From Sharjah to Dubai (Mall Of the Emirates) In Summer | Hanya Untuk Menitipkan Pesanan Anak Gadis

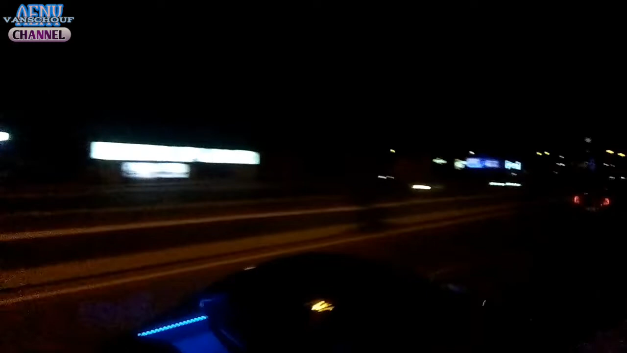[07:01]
Jadi beginilah suasananya di malam hari di kota Dubai. Dan bisa kalian lihat di jendela saya memvideokan menara tertinggi di dunia.